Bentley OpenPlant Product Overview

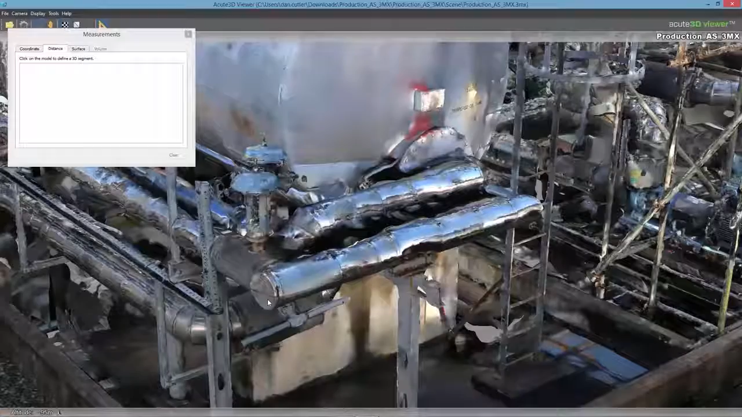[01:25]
Open Plant also helps you start brownfield projects quickly and confidently by using reality meshes and point clouds to
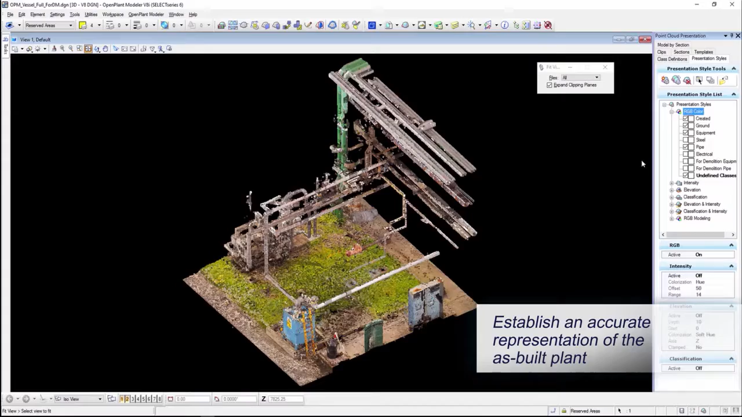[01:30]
establish an accurate as-built 3D model.